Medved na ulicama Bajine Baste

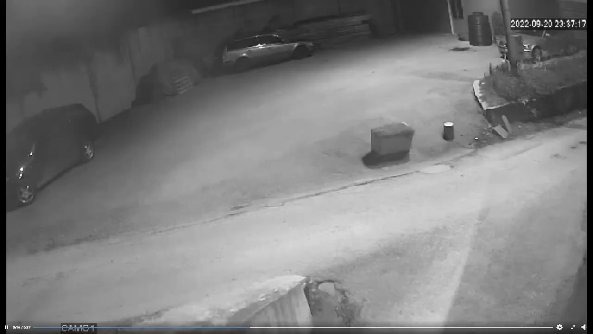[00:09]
jeste pojava medveda koji je bukvalno protutnjao tim ulicama i gusto zbijenim dvorištima.